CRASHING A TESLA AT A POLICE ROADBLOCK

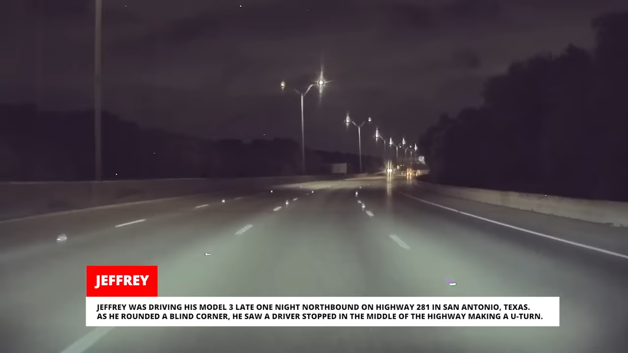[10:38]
As he rounded a blind corner, he saw a driver stopped in the middle of the highway making a U-turn.
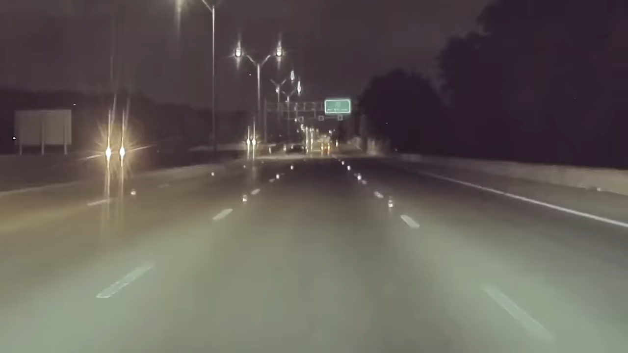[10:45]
It looks like police were waiting for the vehicle up